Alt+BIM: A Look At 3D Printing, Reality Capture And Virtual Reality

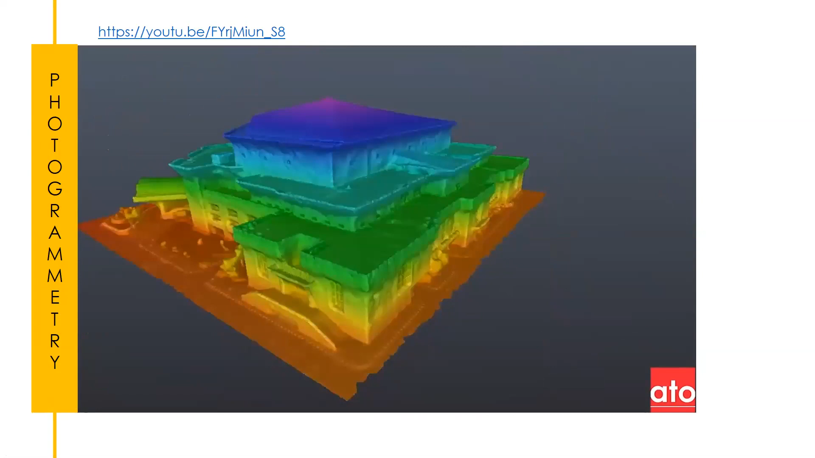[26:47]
So you can do color codes to get the elevation. You can isolate sections.
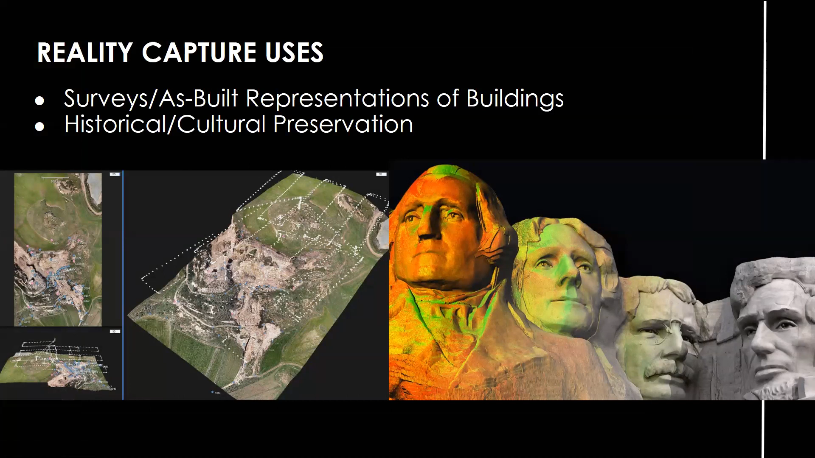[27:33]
Because it's easy to get three-dimensional models using reality capture, a lot of people are now using it for registered and listed buildings. In case there's any damage in future, they have a model to refer to. And also projection mapping.
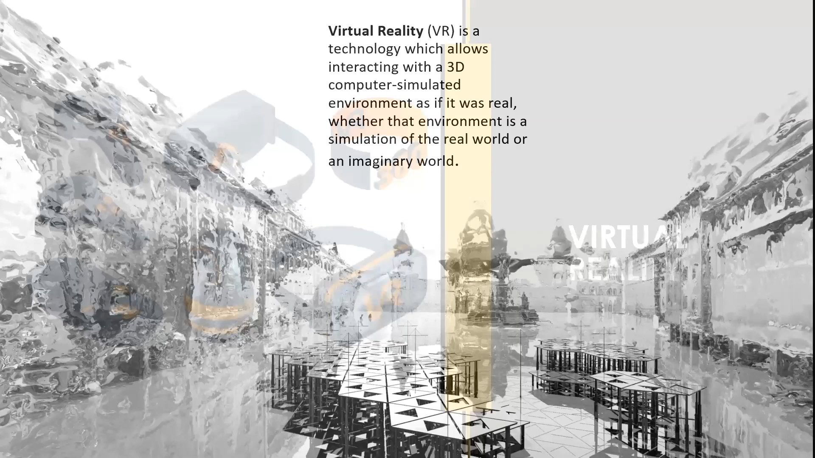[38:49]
Virtual reality is a technology that allows interacting with 3D computer simulated environments feel as though it were real, whether that environment is a simulation of the real world or an imaginary world. This image, incidentally, is a reality capture that I did in Austria, and it was rendered in 3D Max to look as glossy as it did. We liked the way the image came out, so I just use it in that way. But it was originally a photogrammetry
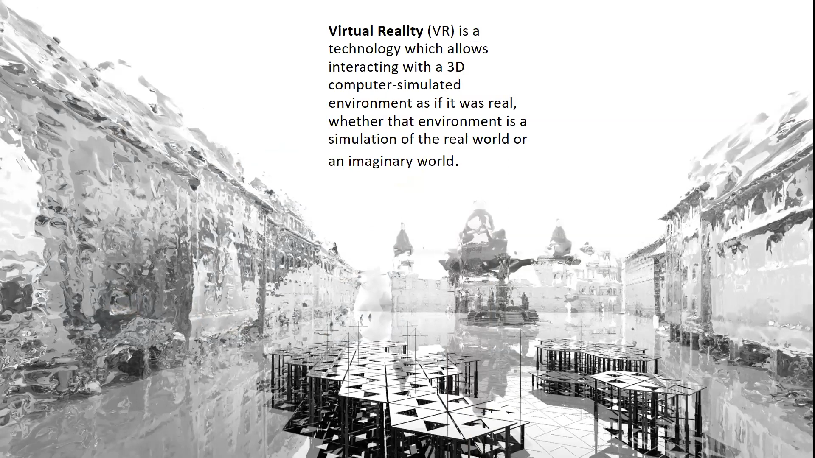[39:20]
model from several images taken over the course of 2 hours.